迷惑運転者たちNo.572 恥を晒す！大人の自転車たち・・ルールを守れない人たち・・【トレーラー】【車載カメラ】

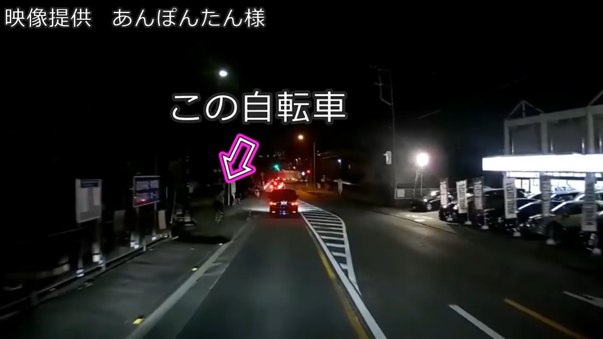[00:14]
おいおいおいおいおいおい、 これはまずいだろ。いくら車来てねえって言ってよ。